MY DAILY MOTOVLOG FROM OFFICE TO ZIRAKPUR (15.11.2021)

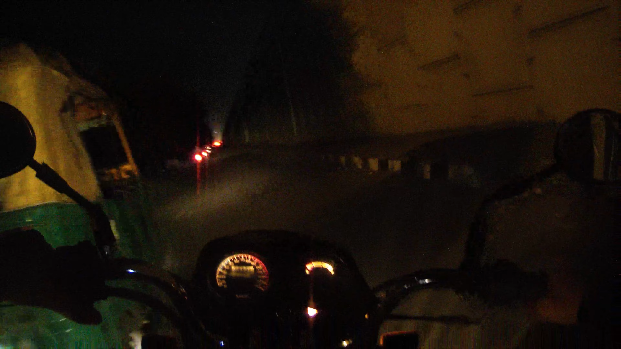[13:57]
So this is where we are going to. So this is the entry that I have entered. I can think that today lots of traffic jam will be there.
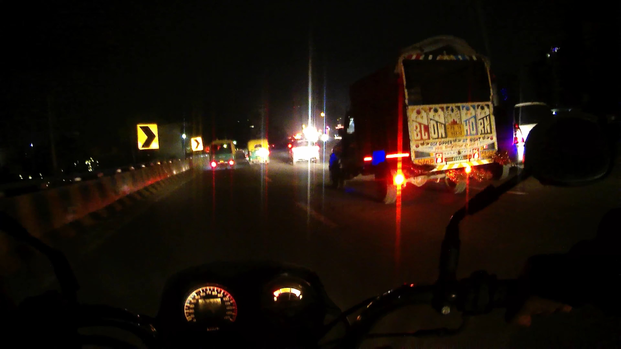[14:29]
So this is the Ziragpur-Shimla highway. And we are travelling flyover.
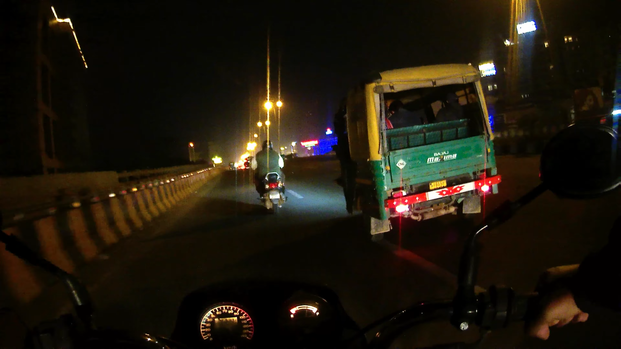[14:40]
So now we have crossed the railway line and now we are going towards the Punjab area. So these are Beltana lights. Red lights of Beltana. below.
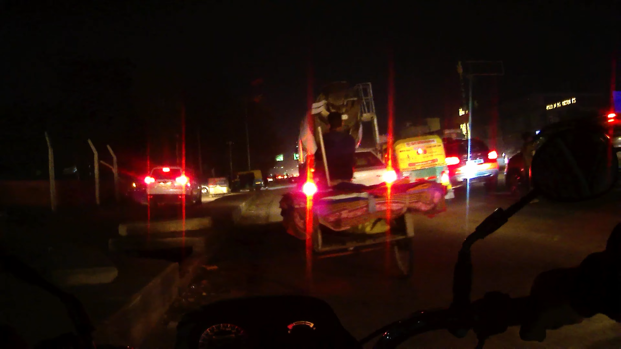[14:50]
Manyietenρχan route.
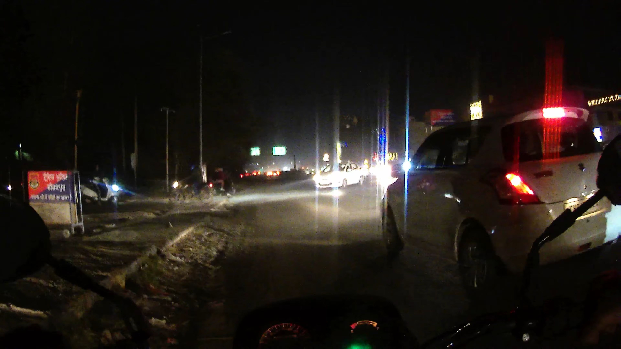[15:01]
The traffic nurse has wrong. Stopped vehicles which are using the slip road. It's a very simple recommend. because everybody was going to our flip road and then going this side and then going that side I don't know how much long would be the traffic
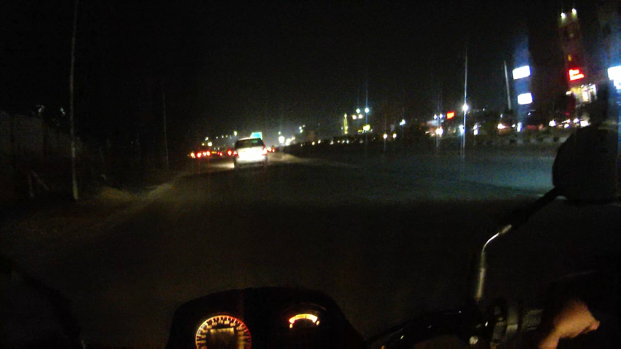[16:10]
so we are entering the extreme left side to go to Zed Rockpur wow
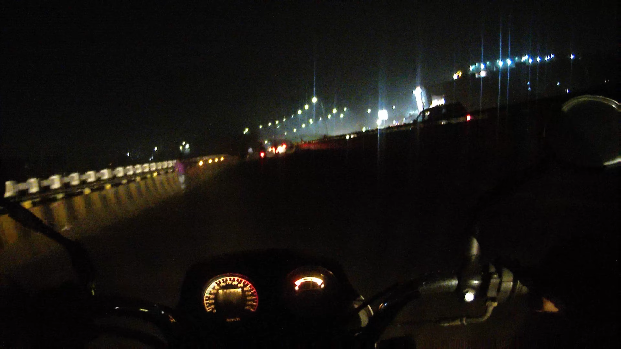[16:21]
we have to turn left
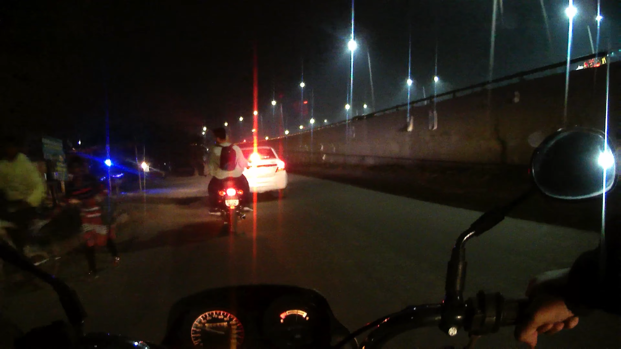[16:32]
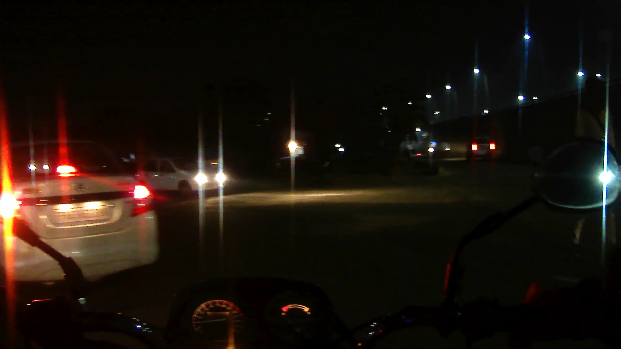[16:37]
so now this is flip road towards Zed Rockpur
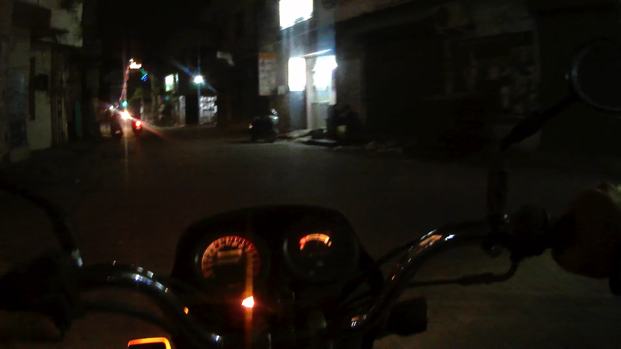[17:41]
what to see so now I am entering Barbicoloni
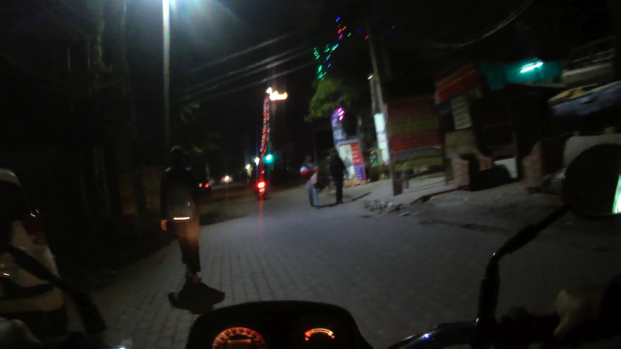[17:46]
pathetic road pathetic road I should have come from the other side